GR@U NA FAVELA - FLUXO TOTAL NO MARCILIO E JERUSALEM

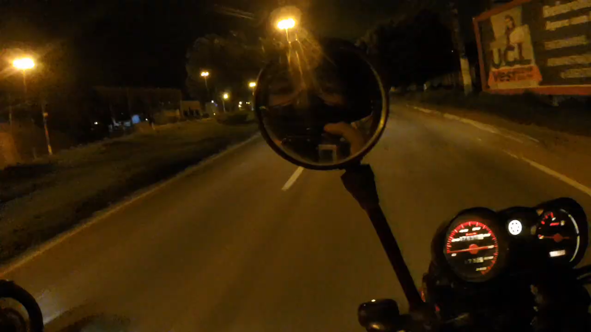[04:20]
Voltamos, mano. Aí, ó. É, peguei a motoca aqui, mano. Minha antiga moto, velho.
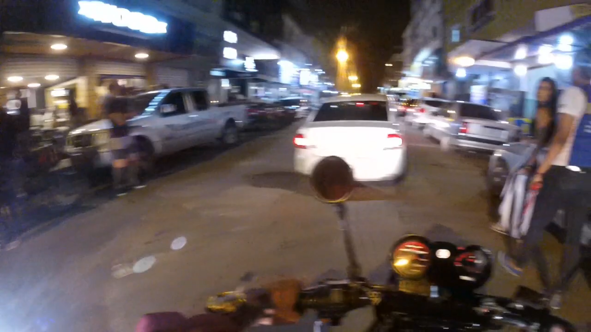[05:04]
Ei, chama atenção, viu? Ei, olha pro lado, você vê todo mundo olhando.
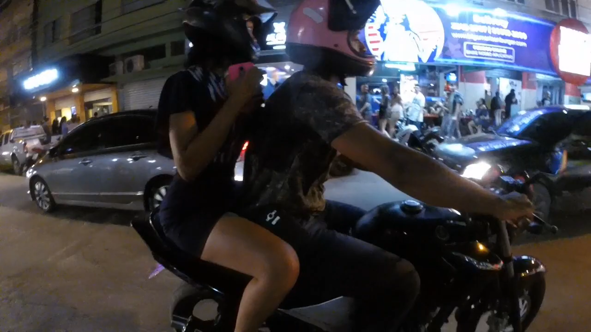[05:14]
Olha lá, olha lá. Dá um corte, dá um corte.
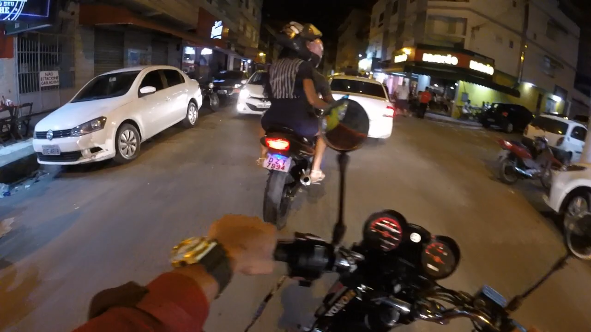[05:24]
Aí, mano, chama atenção pra caralho, velho. Você tá é doido, mano. Bora!
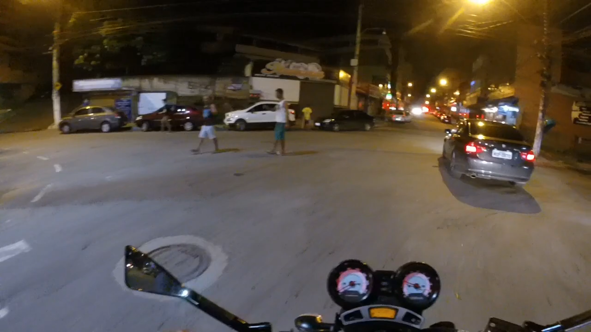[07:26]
O fluxo. O fluxo em Jerusalém, mano. Só pra vocês terem ideia aí. Os caras estavam aqui, mas cadê a galera? Aí, ó.